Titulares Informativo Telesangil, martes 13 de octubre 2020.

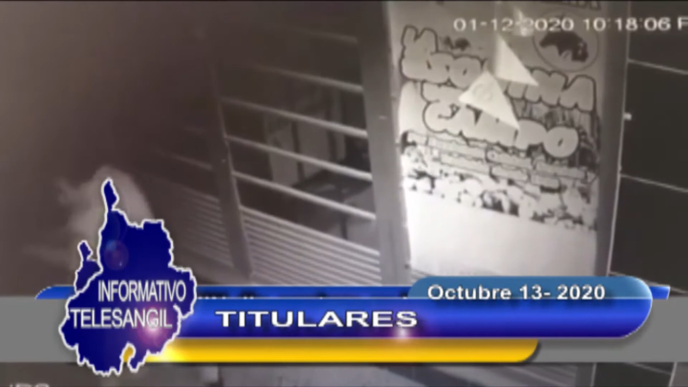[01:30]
Si Jim capturó en Vélez a dos hombres por el delito de hurto.